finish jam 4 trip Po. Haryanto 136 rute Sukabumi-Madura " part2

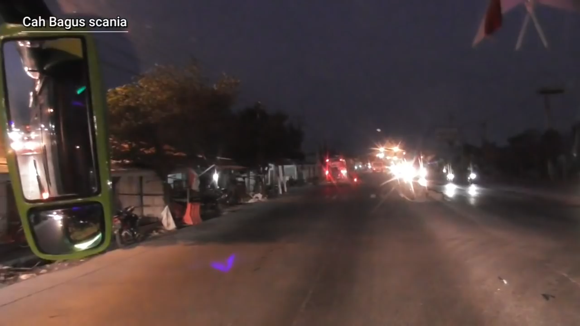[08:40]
Ya mulai masuk lagi ke tol Trans Jawa melalui gerbang tol Brebes Barat Pejagan Brebes Barat Kelampok pada jam 18.05.
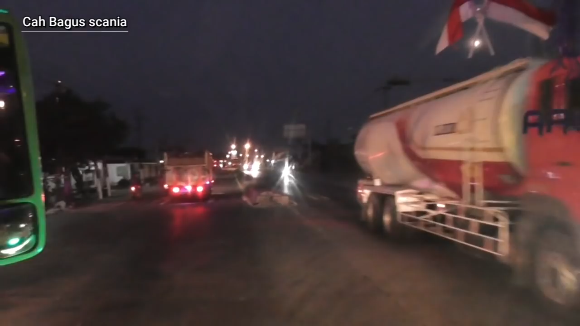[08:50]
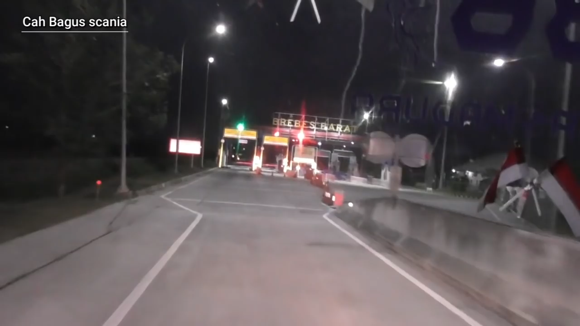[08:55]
Ya, Mas kembali ke tol Trans Jawa melalui gerbang tol Brebes Barat pada pukul 18.08.